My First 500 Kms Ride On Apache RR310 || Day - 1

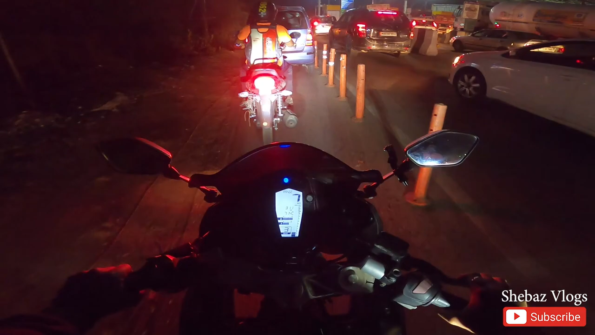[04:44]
कि आज आगे आगे को ट्राफिक नहीं भिले आज पता जल्दी निकल ले कि पी प्षू जब
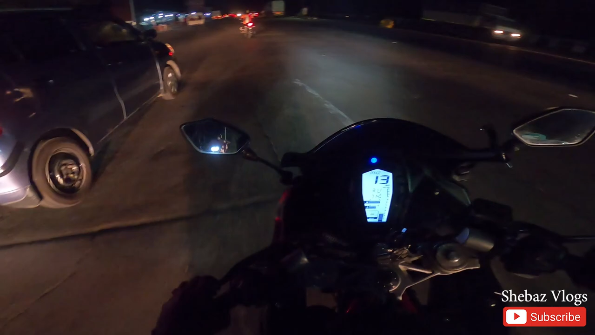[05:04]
जब गष्णानेपी जब अधिराज में बाइचाने जब आते है जो दिन में केजा उपती जादा जरम हो रहा था अभी मस्व मश्यांच चिल क्लाइमेट है
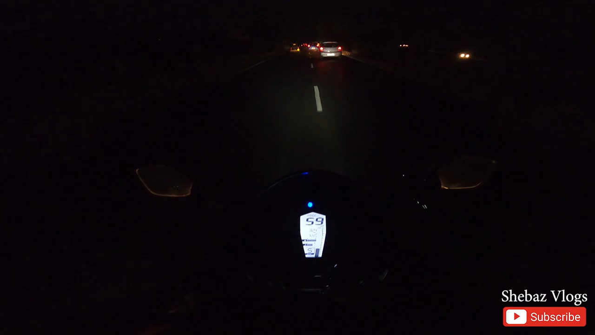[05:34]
कि आप तो प्राइस का सभी विव लग रहे है दम डाक में चाल रहे है बस हेड लाइट और में को पता नहीं आप लोग उपर चांद दीख रहें के
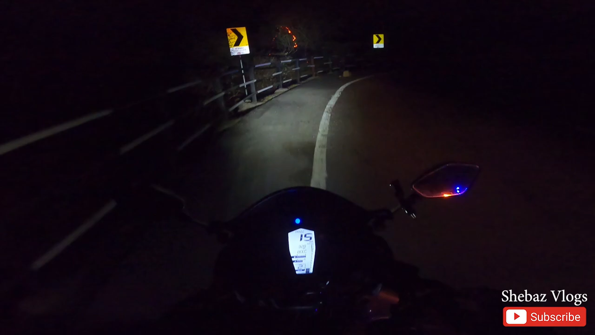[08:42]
कि मैं देखा रेट जो दिख रहा है और सब आग लगी है उदर यह लगाई है
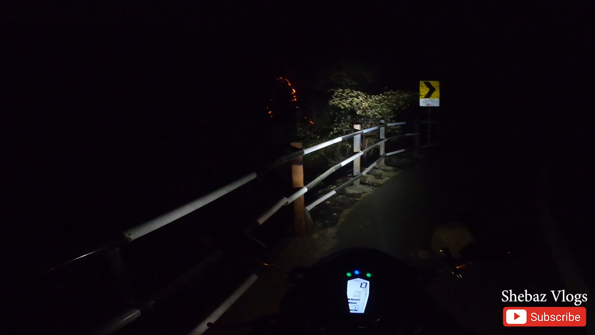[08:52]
पता नहीं और भो सही दिख रहा है पुरा गाट में अंधिर है अबस वह ही एक लाइट कर रहा है
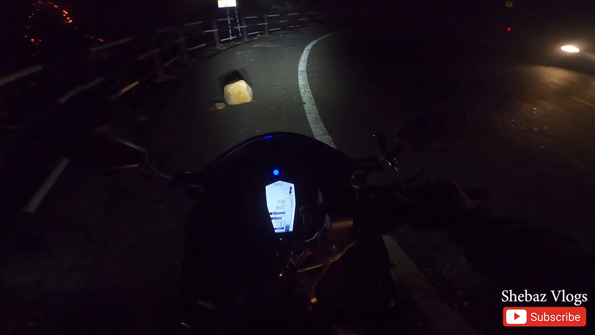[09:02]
कुछ गाट में जल्द हम लोनोला पहुंच जाएंगे है आएज अम लोग बस आदा घंटा नी पुटिफाइप मिरिट्स ही उपीं या पहीं ट्राफिक में है हलमाजा हर जगा मुझा ट्राफिक मिली या हर जगा अचलो सही है
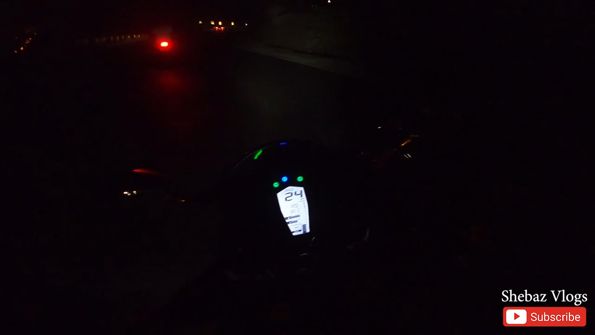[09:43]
और वो क्या सही दिख रहे देखो ना
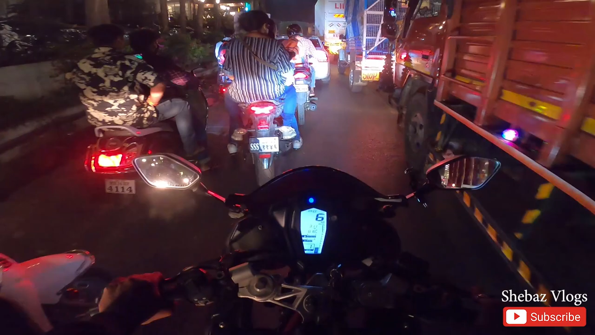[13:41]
चुंटिनुसली बस ब्रेक ही उज हो रहा है वो क्यो वो रहा हमार ही जी राइडर अब लगा यह तो पोजिया रहेगा बिकार अब लगाइज है अब लगाइज है और सेकंड टोल प्लाजा अभी आएगेस और एक या दो आने बाकी है जो बहुत दूर है
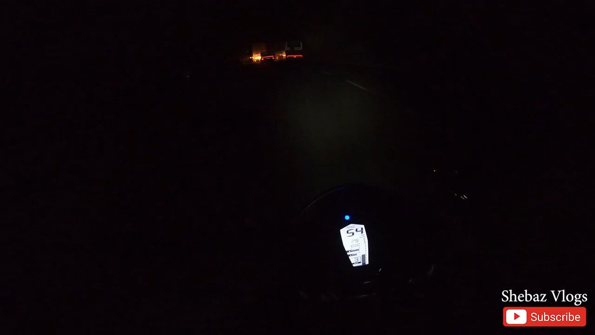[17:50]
हुआ और इधर तब अब यह जो अबी तो इसके जाने के लिए अलग लेइन ऊगे जाने के लिए अविए उदर से दुसरा लेइन बनाया जो बहुत सएः बहुत
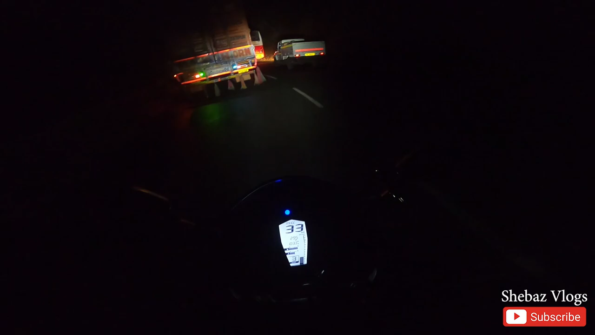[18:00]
सभी यह � वसको बनाए वो अगर जाने के लिए यह घट क्रॉस करना बढ़ता है इसके अभी अभी दख कॉम एक्सिन
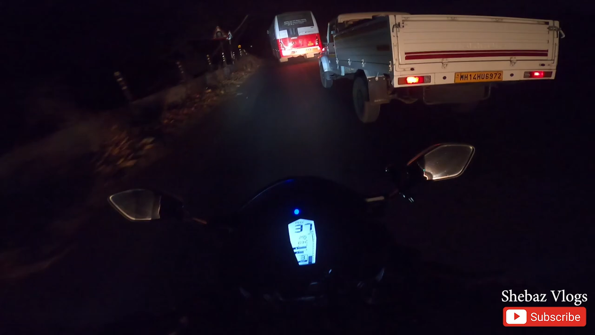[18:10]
लुटे वरना फ़ले ओटेक एन अवल जेसे इसमें बहुत जादा अग्सिने अर ट्राफिक भी एक जादा क्योंके एक सिंगल रोड था तो ट्राफिक मिलना तो न� अगर देखो ना बस कितना सुमसाम सा घाट है कुछ में यह आगे पिछे अगे